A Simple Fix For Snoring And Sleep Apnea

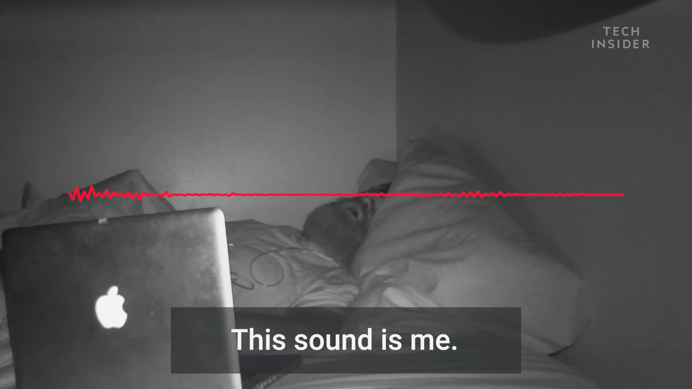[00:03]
this sound is me snoring I had never heard it before until I recorded it but every person that has slept next to me has suffered through it that
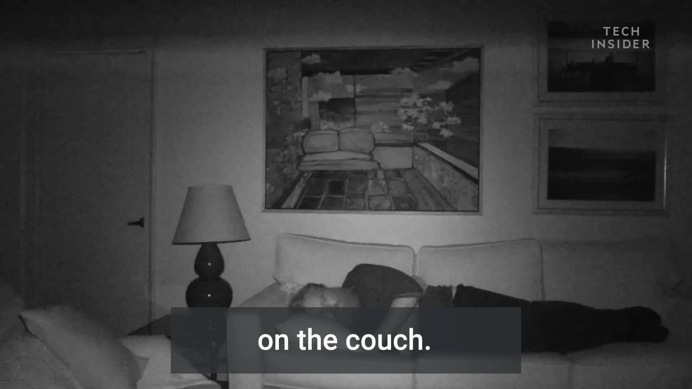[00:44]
couch I had no idea how to fix this on my own